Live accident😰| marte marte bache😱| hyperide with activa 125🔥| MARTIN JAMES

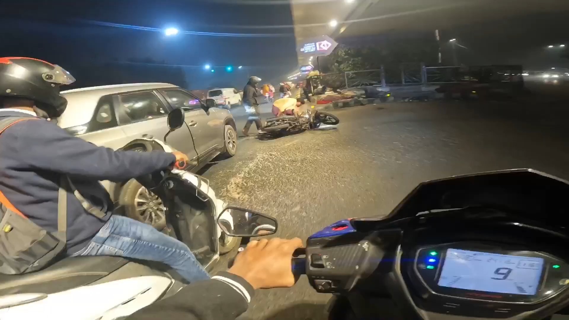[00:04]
गाड़ी वाले ने ठोक दी। गड्ढे गड्ढे गड्ढे, हट जा भाई डब्बे।
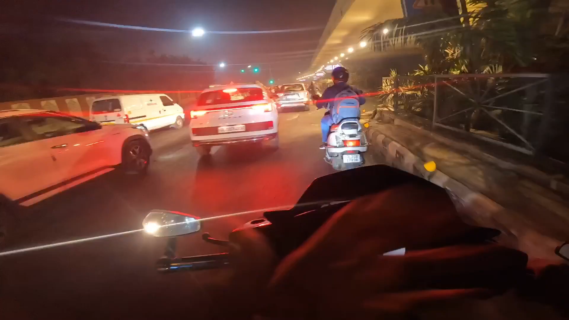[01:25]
गाइज, एक्सीडेंट हो गया बहुत गंदा वाला, गाड़ी वाले ने ठोक दी भाई साहब,
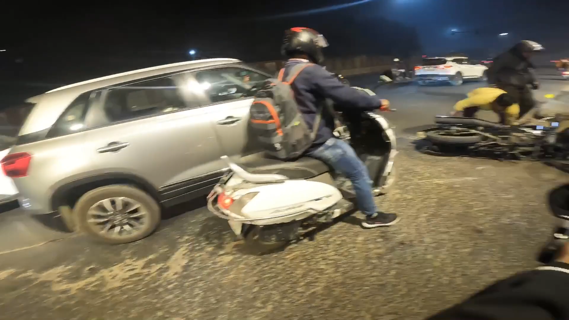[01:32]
ज़्यादा लगी है शायद से ना,
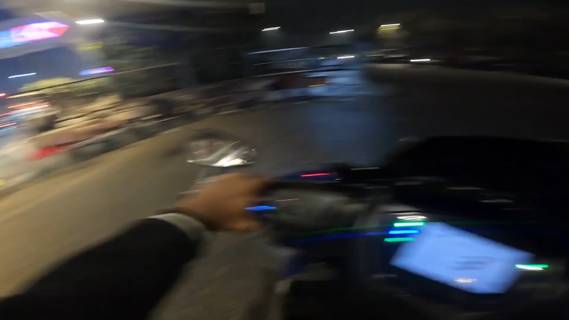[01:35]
कोई नहीं, चलो भाई भगवान करे कुछ लगा ना उसको ज़्यादा यार।
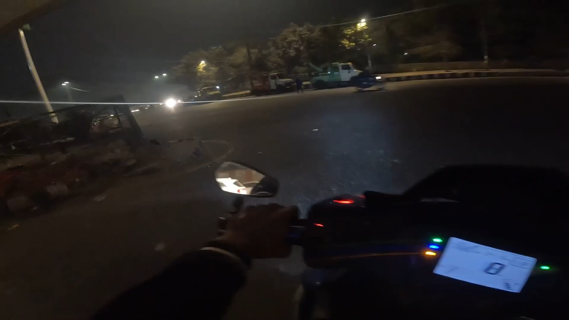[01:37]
भाई ये गाड़ी जो आप देख रहे हो ना, इस बंदे ने ट्यूनिंग करा रखी है,
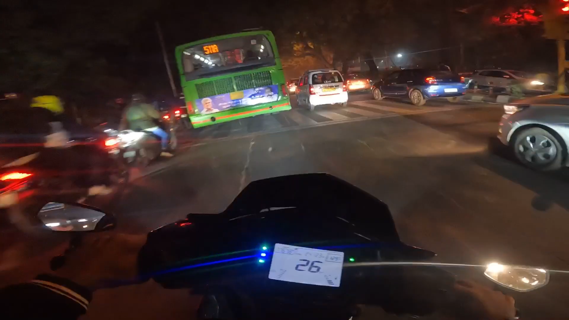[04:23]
यही है शॉप शायद से ना, लेफ्ट में है आगे शॉप, हट जा भाई।
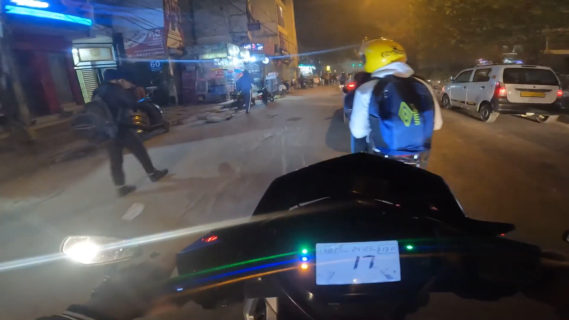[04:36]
अब चेक करना है कि वो बंद ना हो, अगर बंद होएगी तो दिक्कत आ जाएगी,
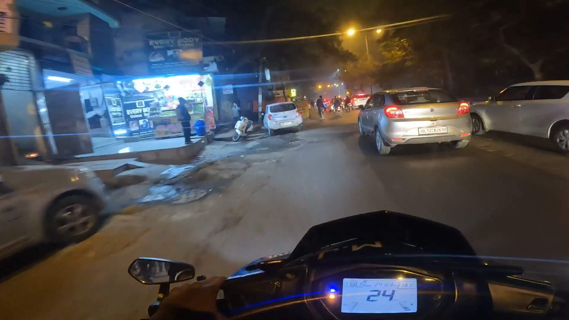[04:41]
जो कि शायद नहीं, बंद तो नहीं है गाइस, मेरे ख्याल से लाइट तो ऑन है इसकी, यहाँ पता करते हैं एक बार।
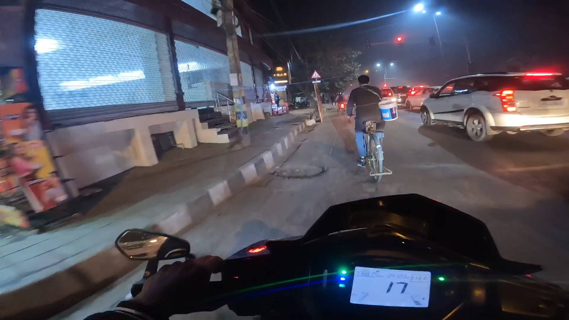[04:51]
ये है लिखा आपका केपी हेलमेट्स, तो यार इसको कहाँ लगाऊँ, स्कूटी यहाँ साइड में लगाते हैं।
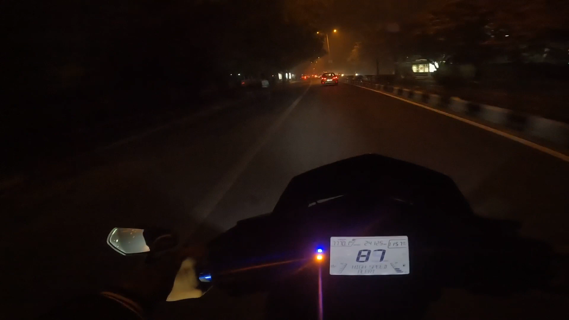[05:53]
कर दिया पीछे। सो भाई ये वाला रोड आपको पता ही होगा अगर आप दिल्ली में रहते हो, तो ये रोड जाता है एम्बियंस मॉल और महिपालपुर की तरफ भी, तो हम यहाँ से सीधा आप निकलेंगे अपना वही चिराग दिल्ली वाले रोड की तरफ।
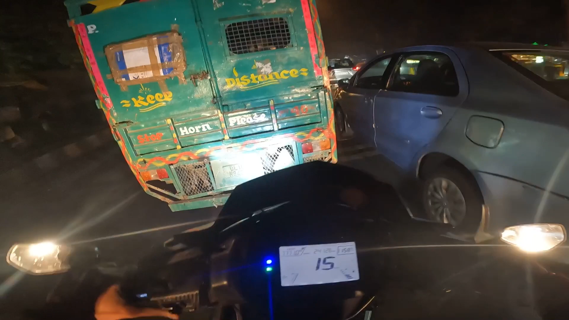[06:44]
हट जा भाई ग्रीन हो रखी है भाई, बहुत रिस्की था ये।